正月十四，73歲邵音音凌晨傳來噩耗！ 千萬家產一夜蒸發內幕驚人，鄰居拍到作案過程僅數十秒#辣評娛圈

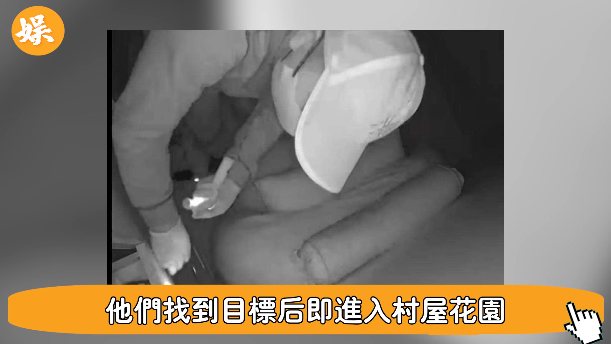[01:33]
花园其中一人脱掉鞋子潜入屋内打开抽屉翻找东西数十秒后贼人劫走财物
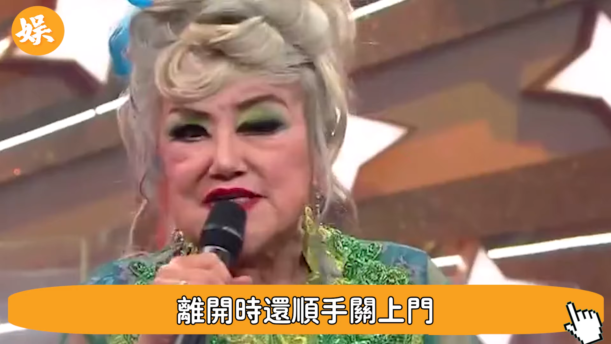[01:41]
离开时还顺手关上门邵音音看到视频也有留言
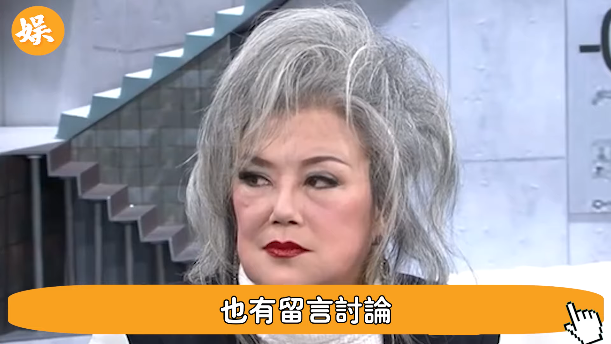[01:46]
讨论一个壁露电视录得很清楚戴白帽口罩戴手套脱鞋
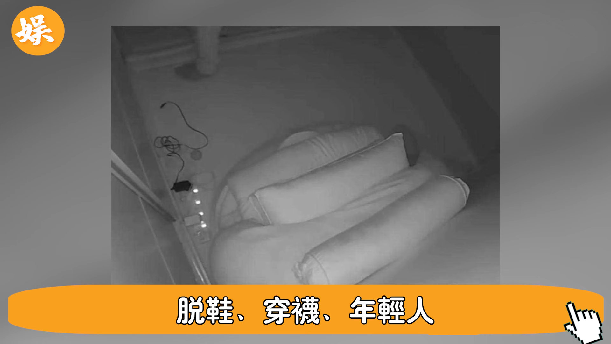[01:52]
穿袜年轻人动作很轻拿手电筒家里有人都敢偷还留这么久个子过170厘米2月20日大不存屋居民证实当地